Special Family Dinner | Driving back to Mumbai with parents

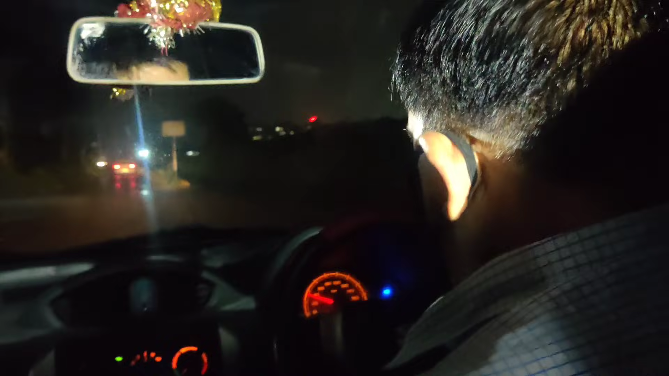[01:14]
पापा मम्मी आगे बैठे हुए हैं मैं पीछे बैटा हूँ बच्पन की तरह यह पीछे राजा बाबु बैठे हैं, जैसे बच्पन में बैटा करते थे हैं जैसे चाप के लिए हुआ है,